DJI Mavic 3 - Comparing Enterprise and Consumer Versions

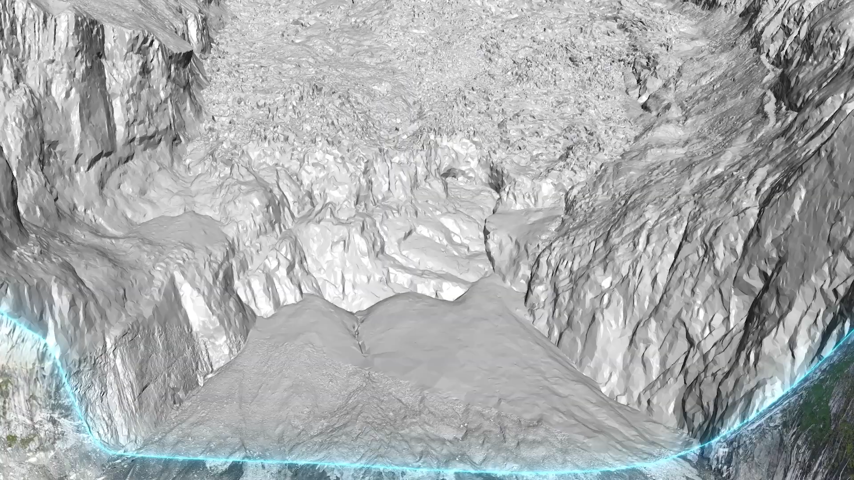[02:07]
images can be accurately taken and geo-referenced for processing and mapping software to create digital twins that can be used for surveying and construction progress management.